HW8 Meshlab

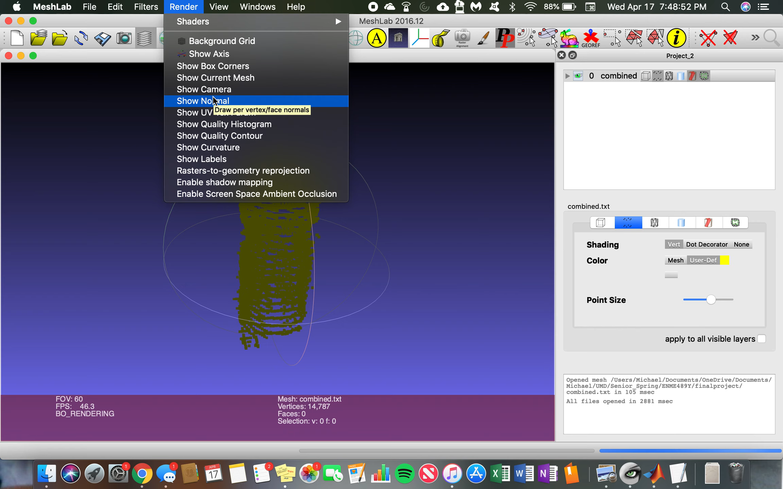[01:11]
Now to create the mesh, you're going to start by showing the normals and then you go in and compute the normal surfaces or the normal vectors.
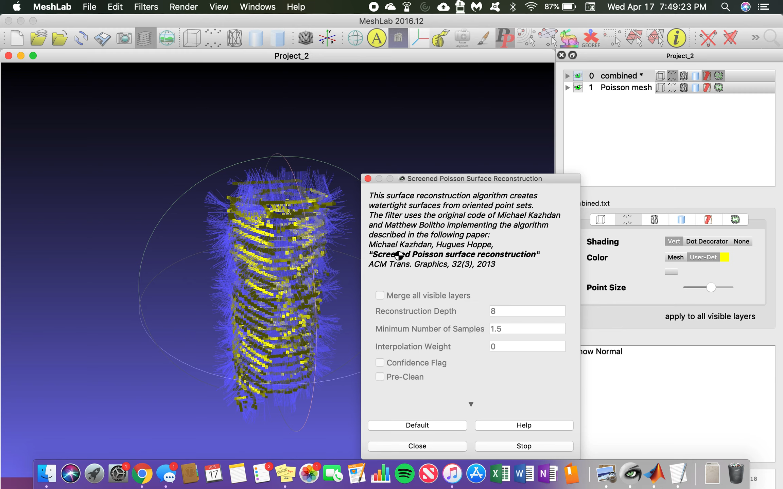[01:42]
So now you see the mesh surface.
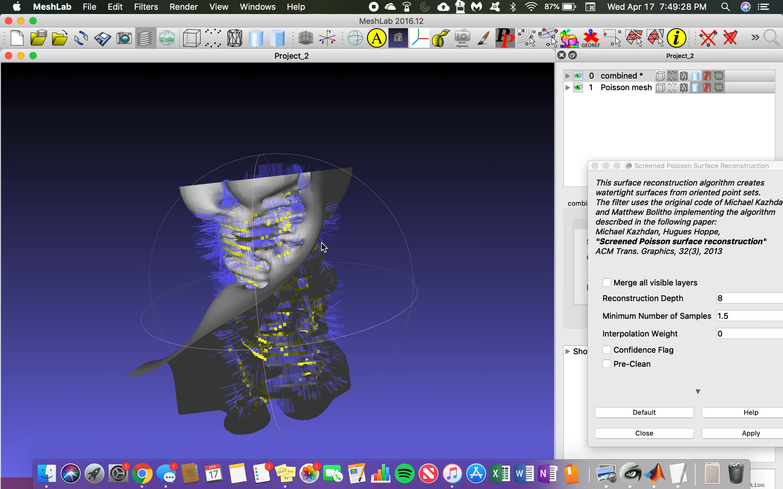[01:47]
It is not very clean at all. However, it does catch roughly
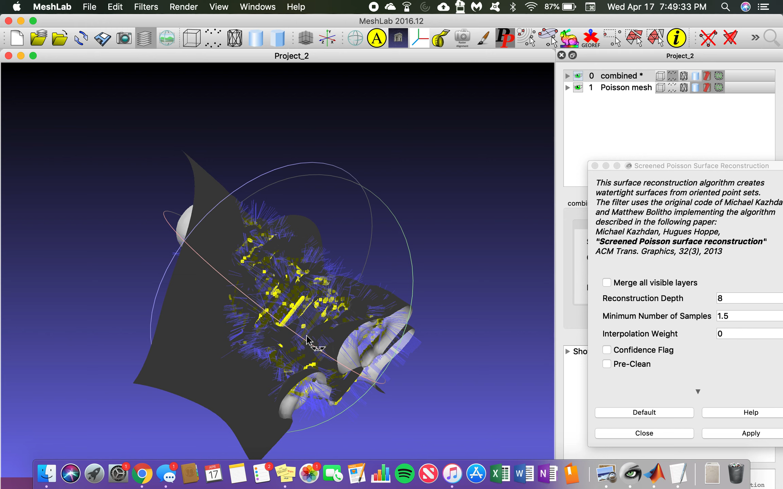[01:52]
the cylinder of the target with a lot of extras here. The normals aren't super uniform, so it makes creating that mesh pretty hard,
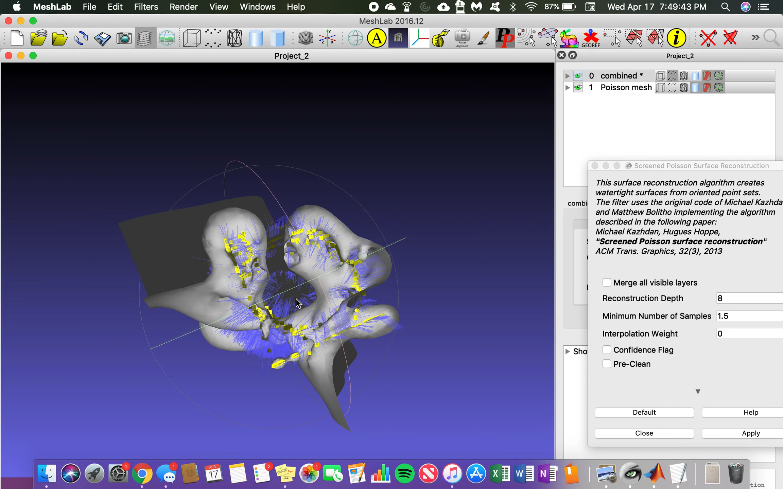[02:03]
but we do get somewhat of that cylindrical shape in the center of this Poisson surface.